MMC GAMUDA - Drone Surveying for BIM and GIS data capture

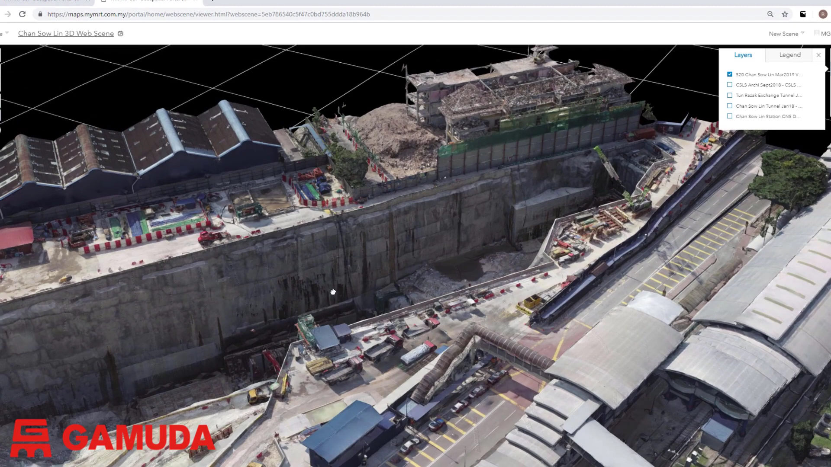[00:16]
The data collected can be shared on the cloud for multiple BIM and GIS applications and used for regular site progress reporting.
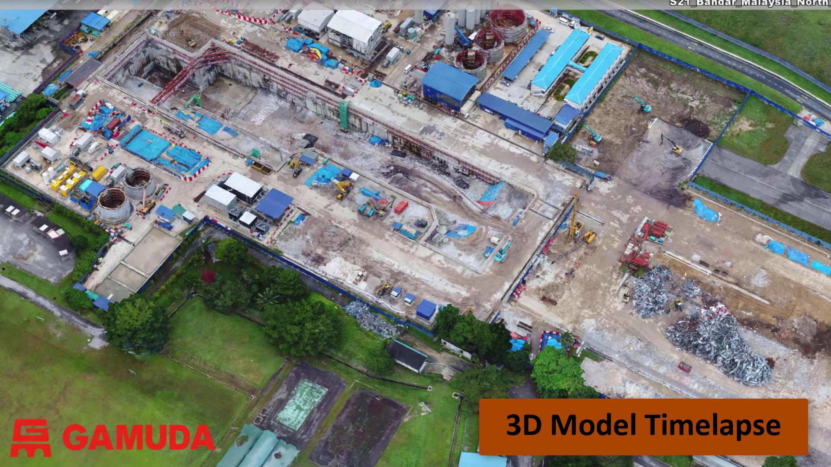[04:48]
In this series of models, from July 2017 to April 2019, you can see the site progress in 3D for Bandar Malaysia North.
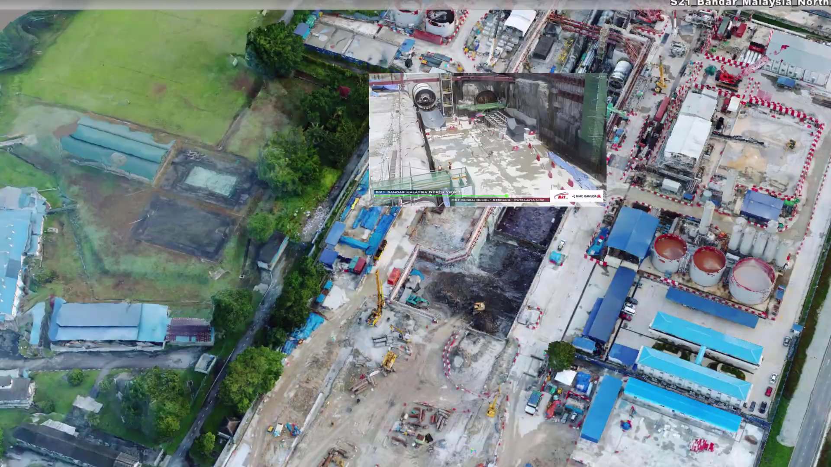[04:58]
A traditional time lapse from a fixed camera position looks like this.
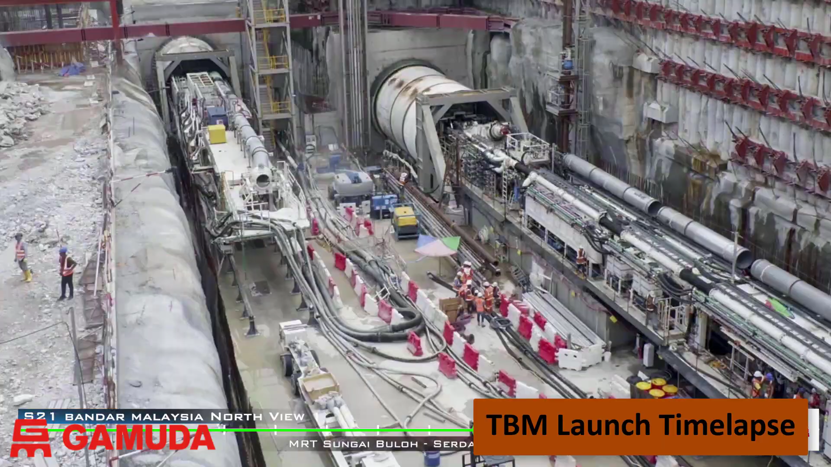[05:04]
It provides a good visual record of the daily site activities, but we cannot use this for surveying or for measurement.
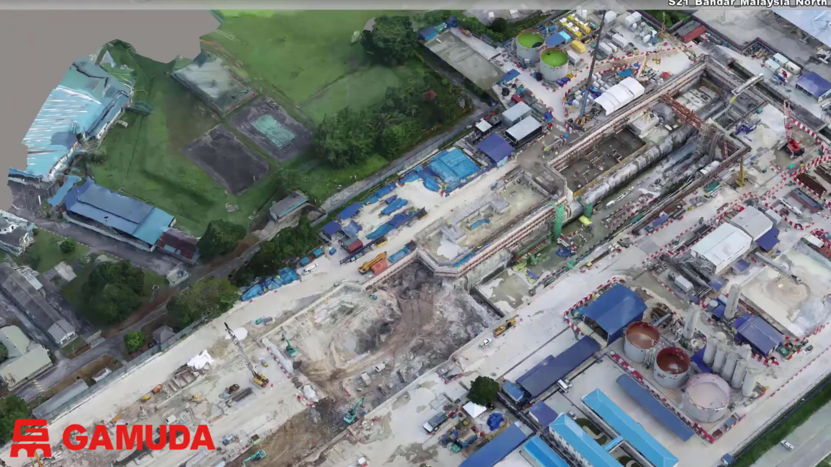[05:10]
The drone surveys do allow us to do a lot more than just look at visual information.
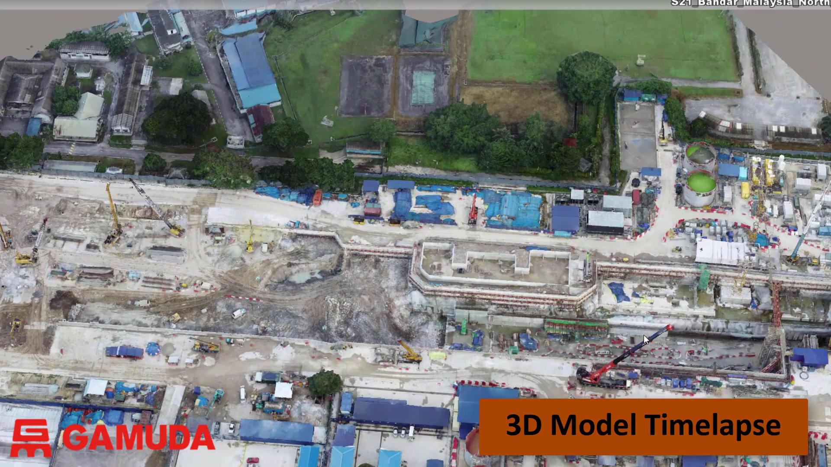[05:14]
You can see excavation works, the TBM assembly and launch, and you can see permanent structure construction.
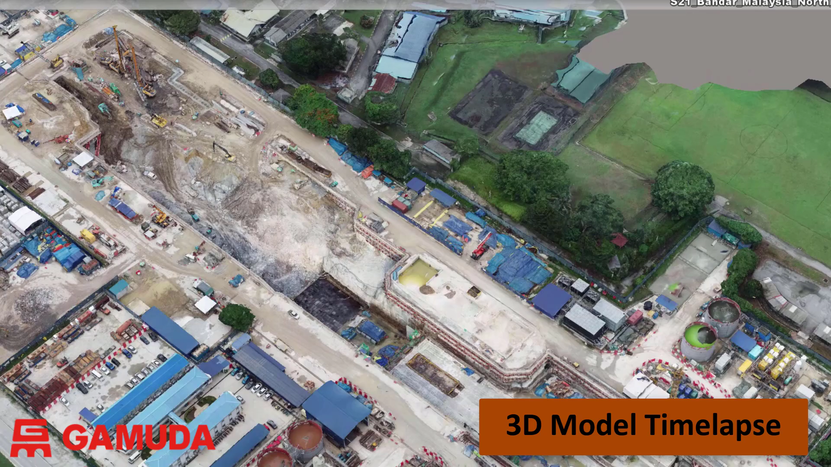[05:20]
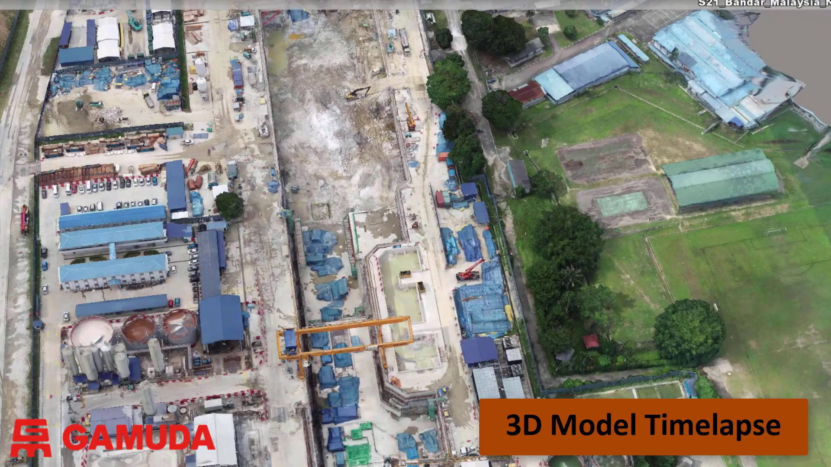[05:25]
The sequence of models taken over this 18 month period is a very useful way of looking at progress over a longer period of time.
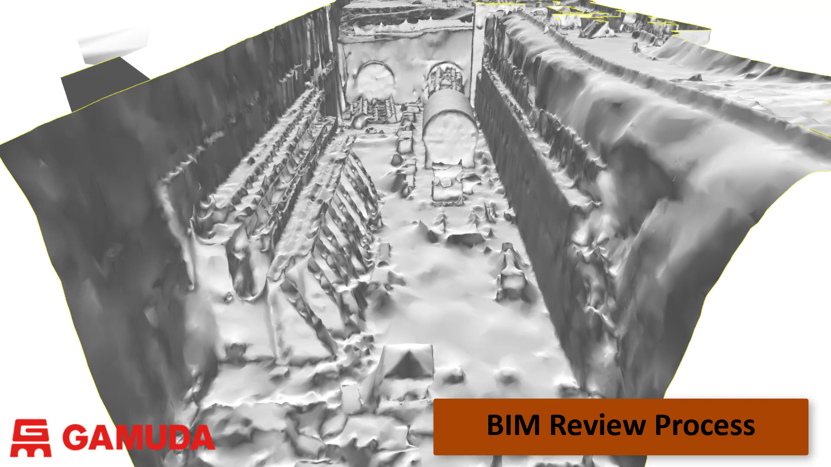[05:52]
The 3D model derived from the photographs surveyed using GCPs can be reviewed and compared to the design BIM information. Here we can see the station box walls have been constructed in accordance with the design.
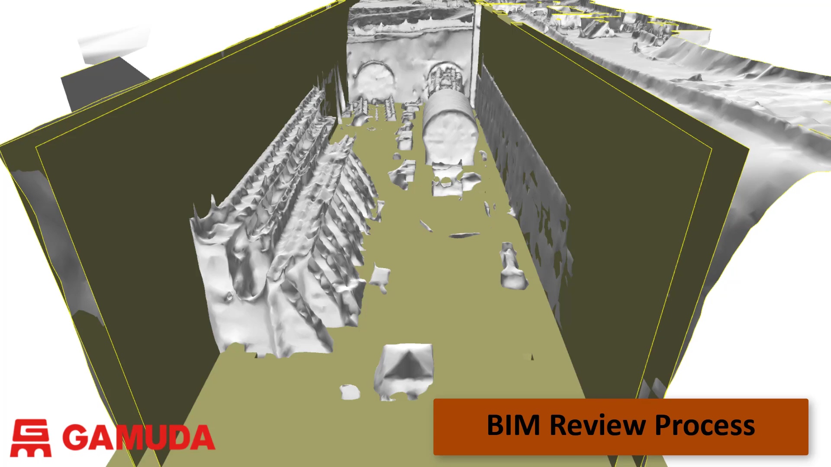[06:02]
Using the design BIM information we can overlay the structural BIM
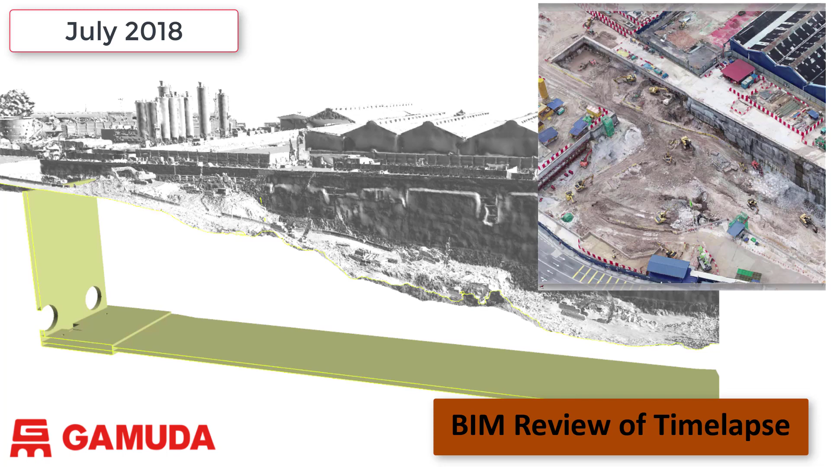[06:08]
for the station box with the drone survey models to review the excavation sequence in relation to the station design.
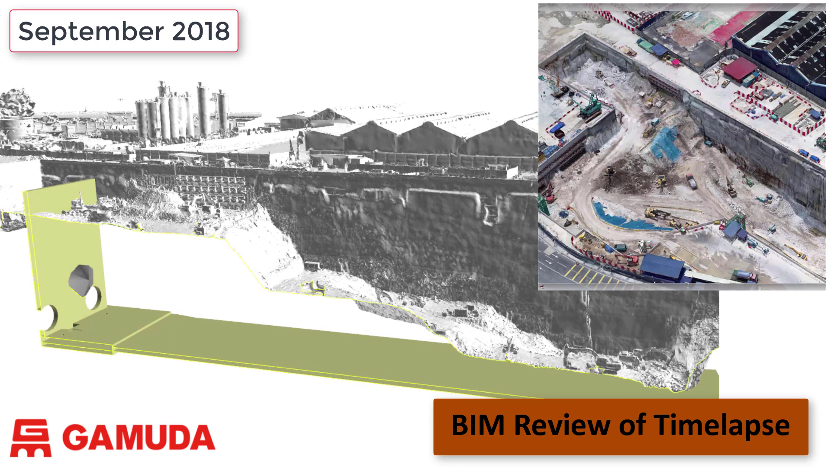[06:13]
We can monitor and assess the construction progress and we can demonstrate the site condition in comparison to the design layout.
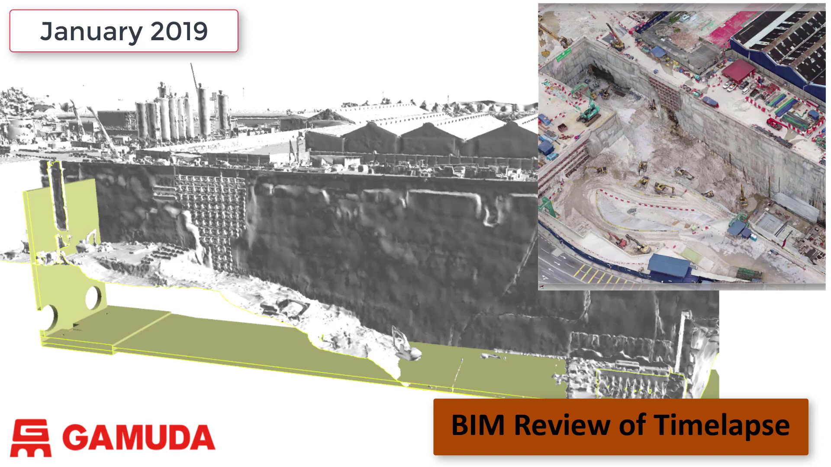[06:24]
The image on the top right is the photogrammetric 3D model and the main image is the design model for the station base lab combined with the excavation sequence. This is very useful to communicate with and share with the design engineers
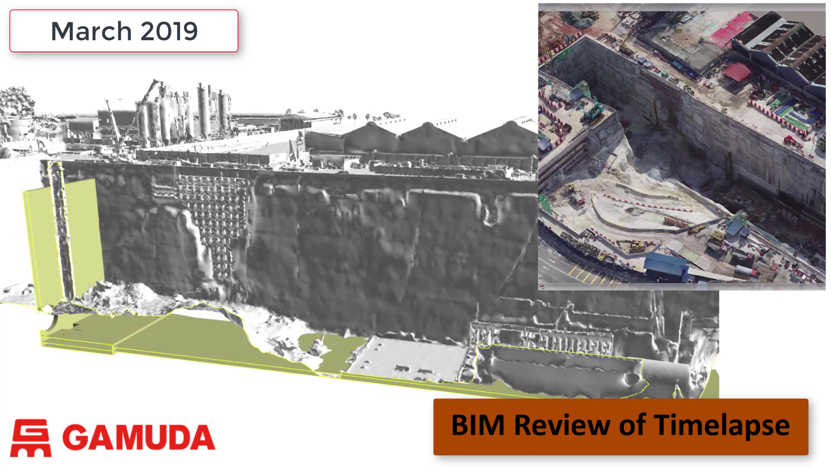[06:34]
so they can see what's happening on site in relation to their design.
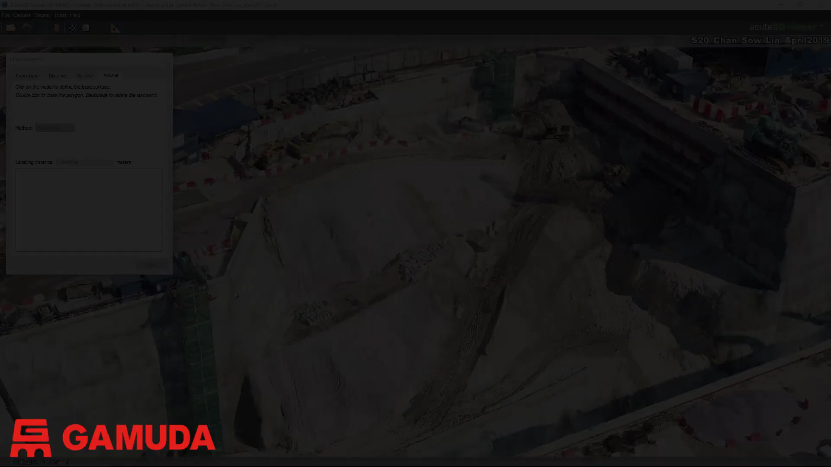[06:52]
The 3D models are also very accurate for measuring volumes.
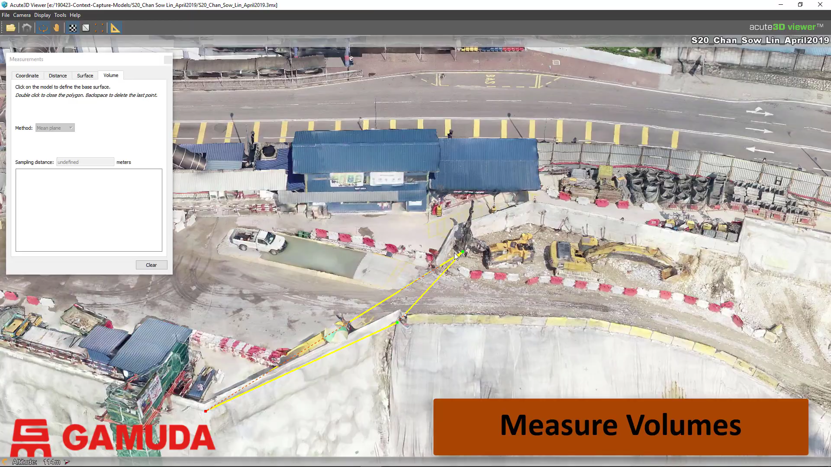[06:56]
For this example in Chancel Inn we will determine the cut and fill required to create a platform at 28 meters.
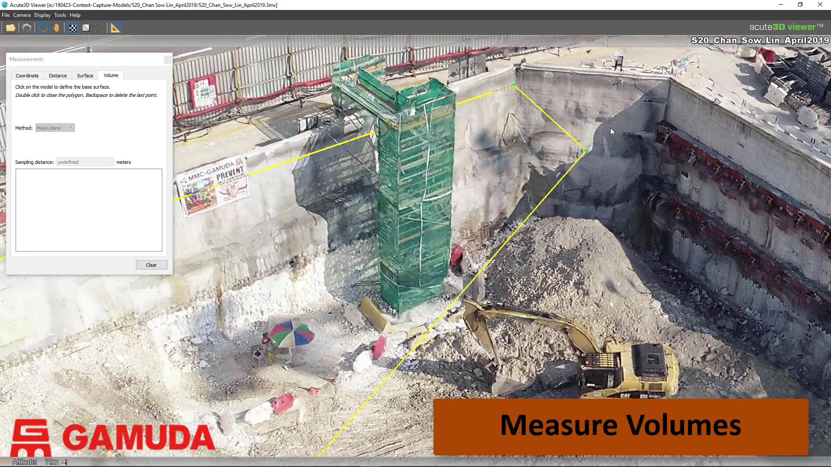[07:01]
We first identify the boundary for the area we want to measure.
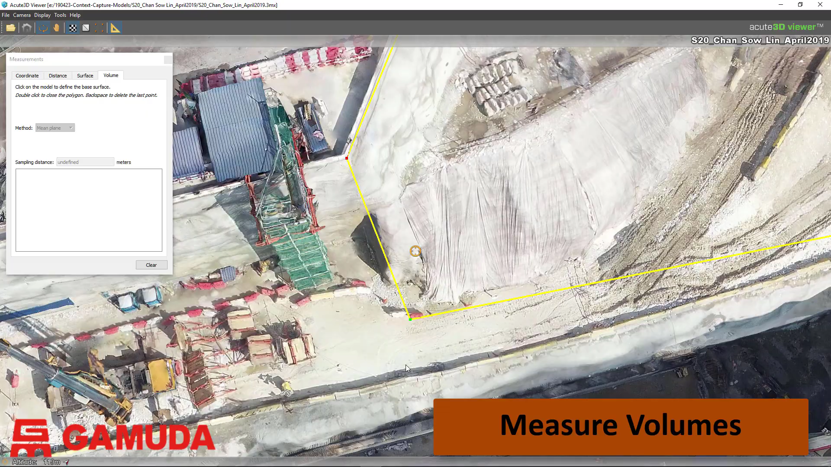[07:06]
When the boundary is marked in the 3D model we fix the measurement plane at 28.5
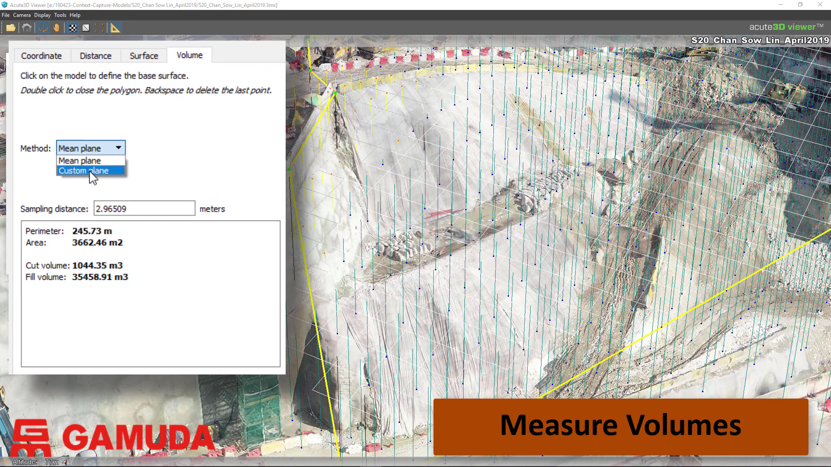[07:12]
meters and set the density of points at 0.75 meters. We need to cut 11,300 cubic meters in yellow and fill 9,800 cubic meters in green to form a platform at this site location.